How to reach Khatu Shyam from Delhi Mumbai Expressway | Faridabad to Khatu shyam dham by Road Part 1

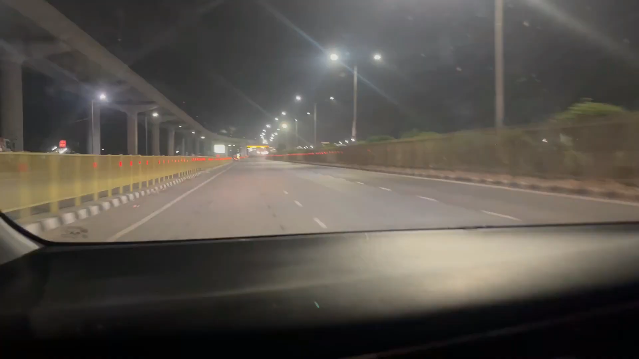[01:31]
गाइस अब हम चल चुके हैं NH19 पर और अब जाके पकड़ेंगे हम एक्सप्रेस वे जो दिल्ली टू ये बोलो मुंबई जाना है।
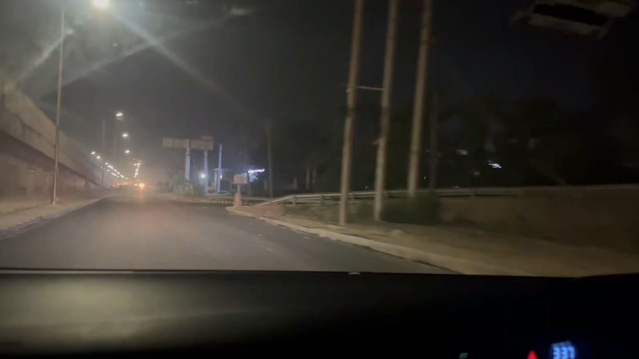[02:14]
ठीक है गाइस, हम ले चुके हैं राइट और अब हम चढ़ चुके हैं
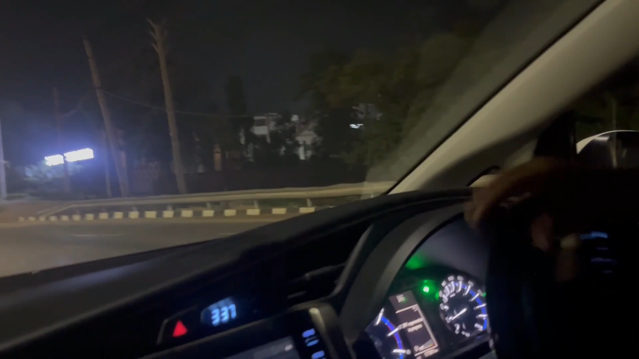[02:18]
दिल्ली टू बम्बई एक्सप्रेसवे पे।
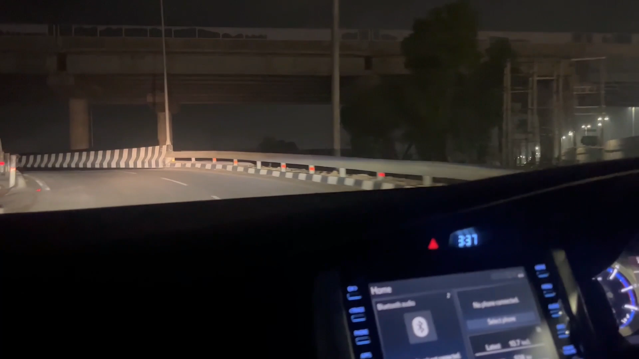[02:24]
मुंबई मोड़ आ गया।
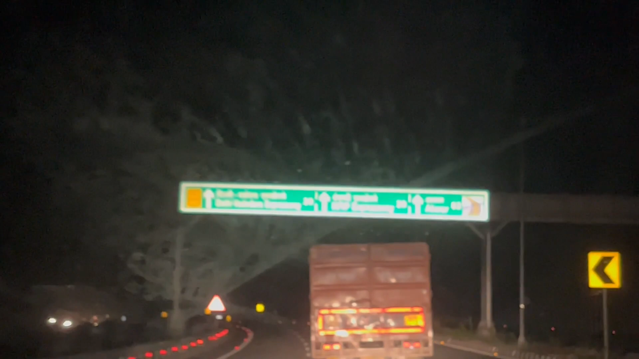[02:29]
देखिए गाइस, ये दिल्ली वडोदरा एक्सप्रेस, ये देख लीजिए आप दिल्ली वडोदरा एक्सप्रेसवे और ये सीधा वडोदरा से फिर I don't ever slow up,
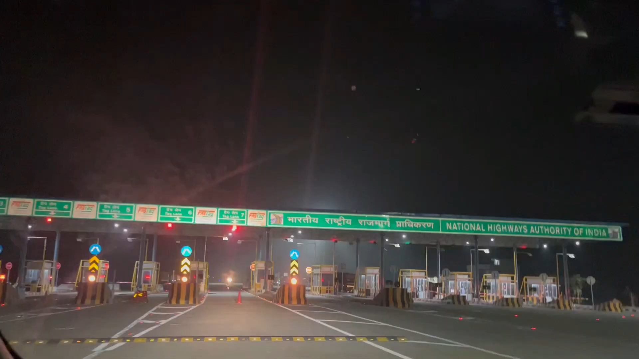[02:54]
I don't ever slow up हमारा पहला टोल ये आ चुका है, पहला टोल टैक्स और शायद ये चालू नहीं है।
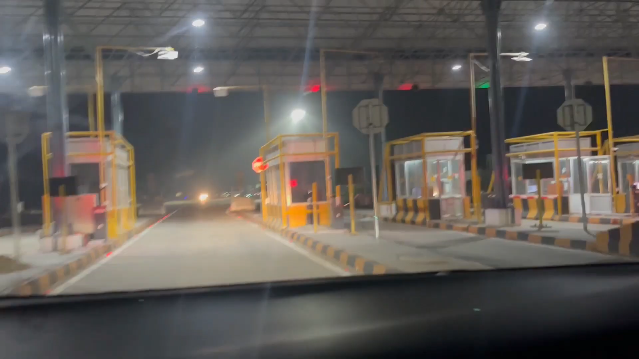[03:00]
ये देखिए आप, ये बंद है, पूरा बंद है।
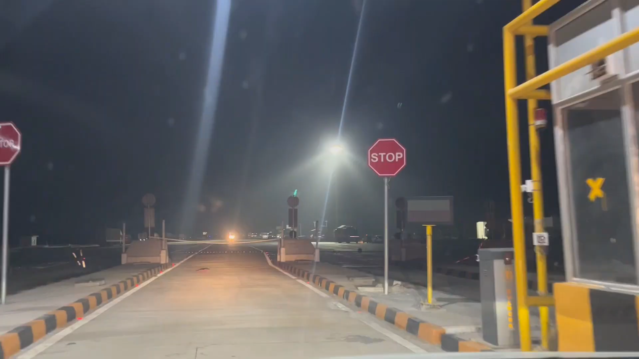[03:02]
पर है अरे तोड़ दो ये।
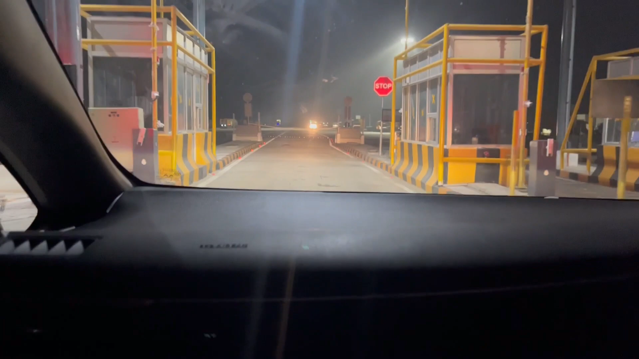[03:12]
नहीं, लेफ्ट वाला खाली है बिल्कुल, ट्रक वाले बैठा नंबर से। ये देखिए गाइस, सो रहे हैं भाई साहब, सो रहे हैं मस्त मजे से।
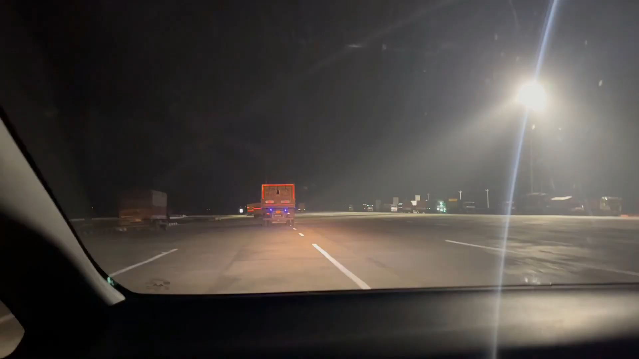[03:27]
तो अब ये वाली जो लायन
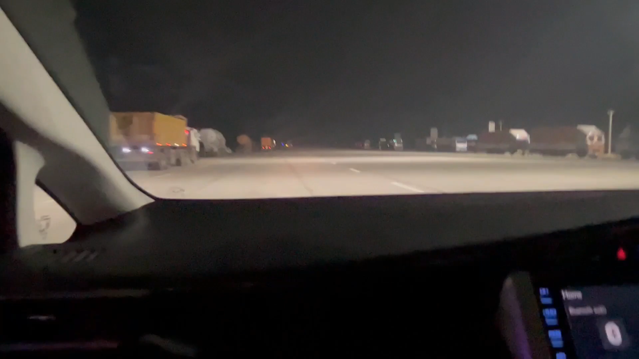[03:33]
देखिए भाई साहब, सुबह सुबह अपना चाय चल चुकी है। चलो गाइस, ये देखिए आप, मुंबई 1204 किलोमीटर।
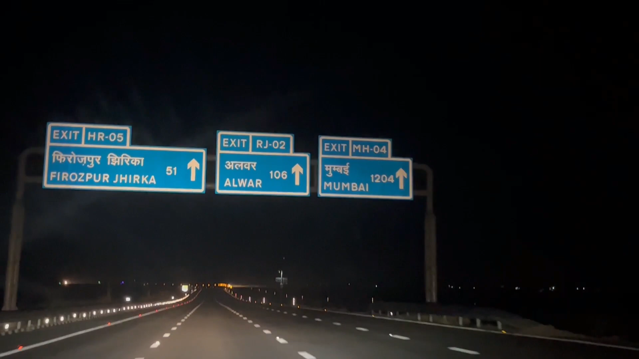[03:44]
तो मतलब ये पूरा तैयार नहीं हुआ है शायद ये, आई थिंक। तो जिस दिन पूरा तैयार हो जाएगा उस दिन पूरा नाप देंगे इसको। रुक जाओ,